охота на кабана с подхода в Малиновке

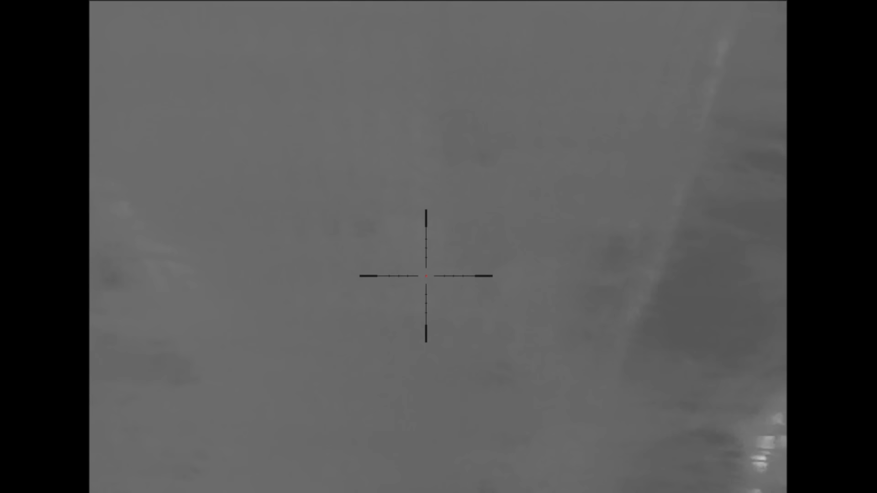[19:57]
В 8:35 появилась свинья с поросенком,
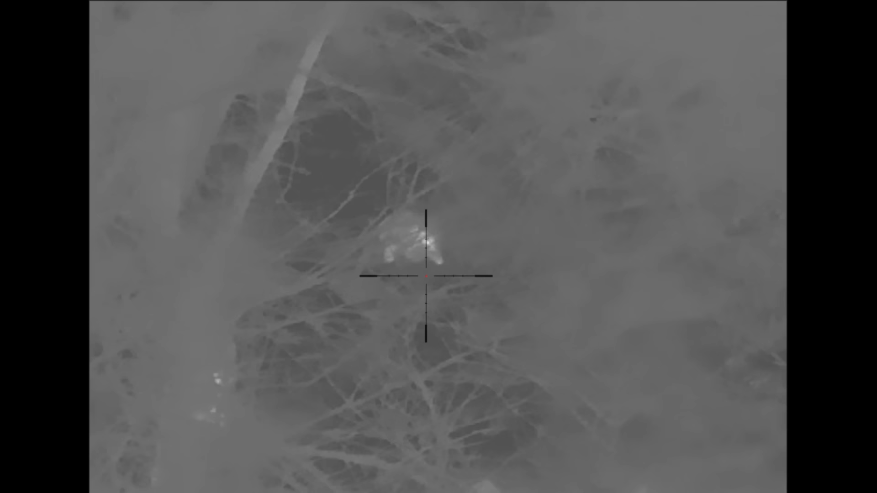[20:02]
но так как добыча был только поросенок,
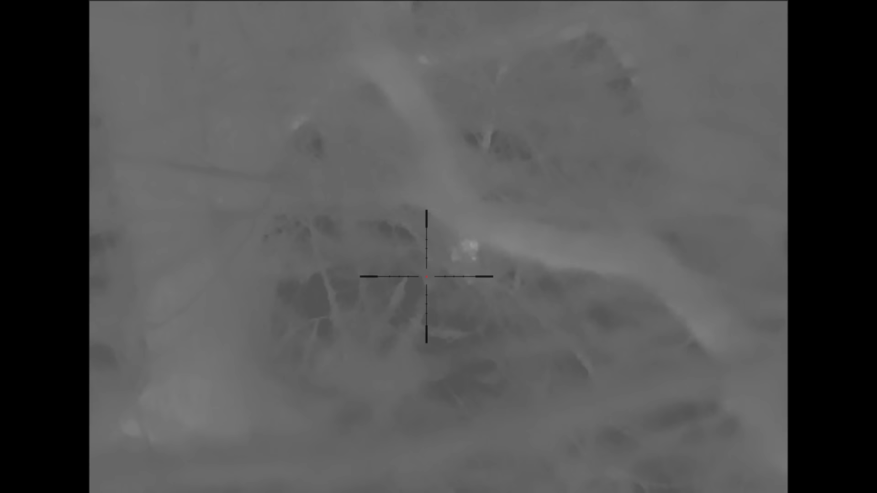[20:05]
либо сикачок, мы искали возможность выселить под свинку, но он никак не подставлялся, все время был за кустами,
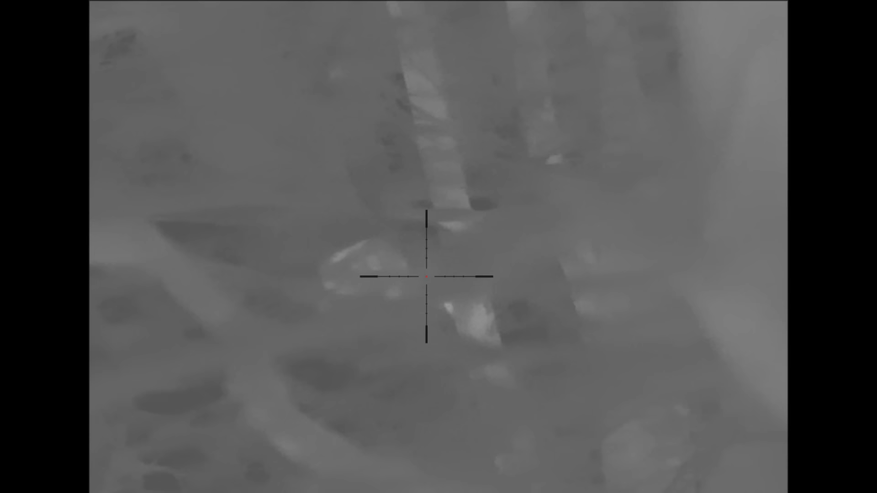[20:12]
и, к сожалению, выселить по нему так и не получилось.